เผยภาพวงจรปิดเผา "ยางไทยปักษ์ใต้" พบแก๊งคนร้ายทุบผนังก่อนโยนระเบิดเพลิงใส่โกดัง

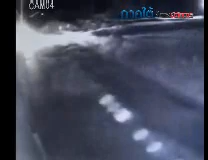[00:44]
ถ้ามีส่วนหนึ่งวิ่งกลับไปก่อนนี่แบบมีส่วนหนึ่งแล้ว4คนตามหลังมันวิ่งไปไม่รอเพื่อนใน2คนตามหลัง